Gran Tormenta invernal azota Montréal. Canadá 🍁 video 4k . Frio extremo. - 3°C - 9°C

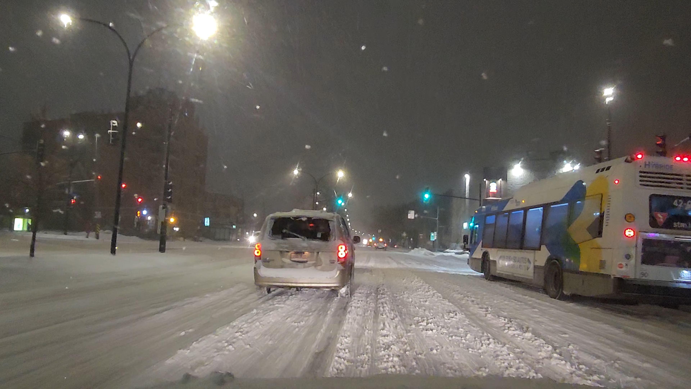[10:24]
tiempo al trabajo y cuando tú no llegas en tiempo al trabajo sabe que te la aplican ustedes saben cómo es se siente la nieve no sé si escuchan el ruido en la bomba hoy escucha bueno aquí se están pasando para la izquierda espero que haya un espacio por ahí para pasar